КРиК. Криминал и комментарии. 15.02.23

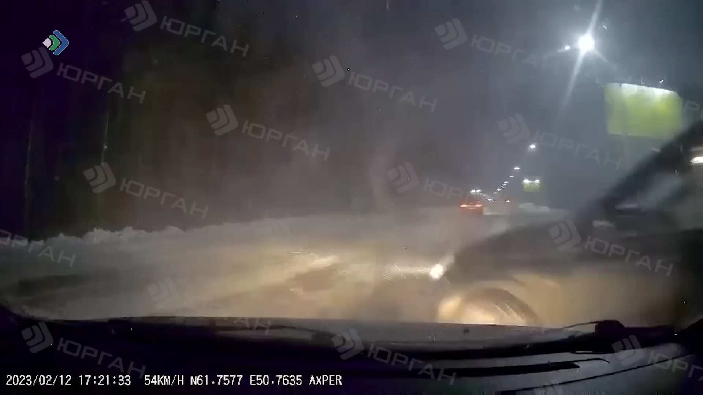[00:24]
Масштабную аварию устроил на трассе между Сыктывкаром и Эжвой водитель внедорожника. Как он объяснил свой лихой маневр? А могли погибнуть? Нелегальные покатушки на тюбингах решили устроить в Сыктывкаре.
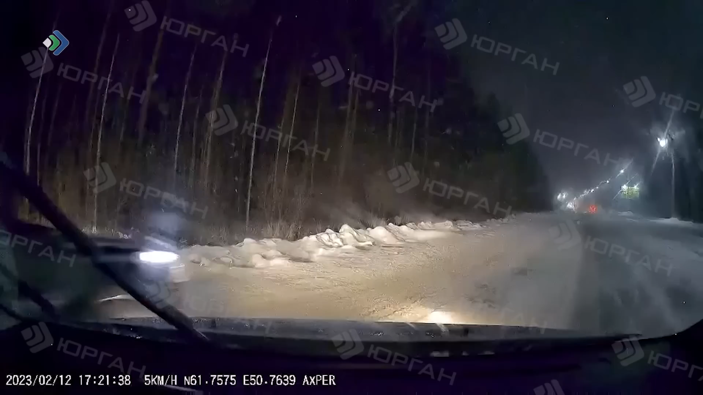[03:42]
Массовая авария с участием сразу пяти машин произошла в так называемой «Долине смерти» в Сыктывкаре. Водитель 1978 года рождения, управляя автомашиной «Санкьон»,